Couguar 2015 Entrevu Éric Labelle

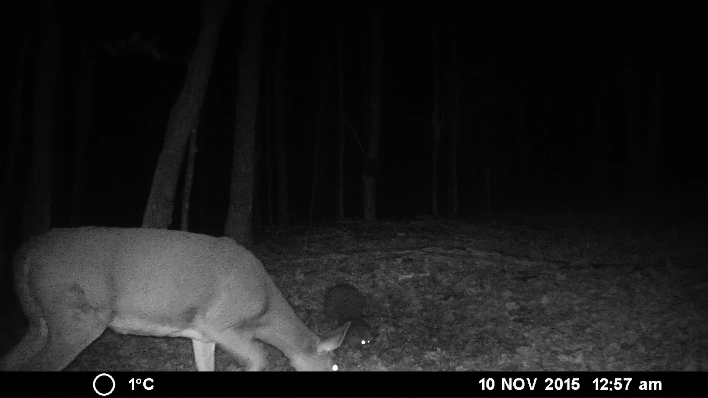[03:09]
Parce que si on regarde les photos que vous avez fournies, 19 minutes avant, il y a une femelle qui mange de la peau. Puis par la suite, le Cougar arrive.